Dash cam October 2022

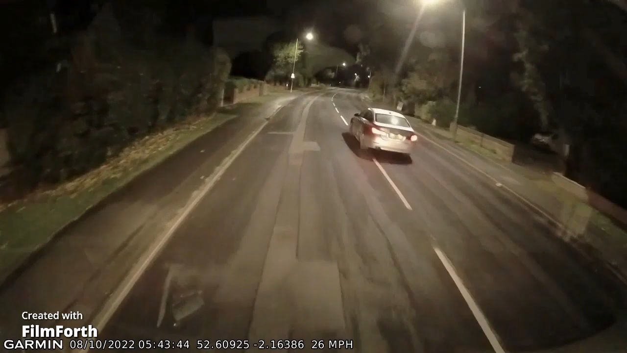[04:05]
Oh, here's a taxi in a BMW.
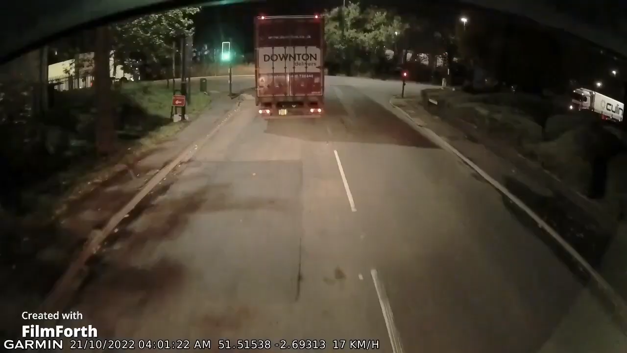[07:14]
Downs, are you turning left? So glad you're indicating. Otherwise, I wouldn't know where you were going.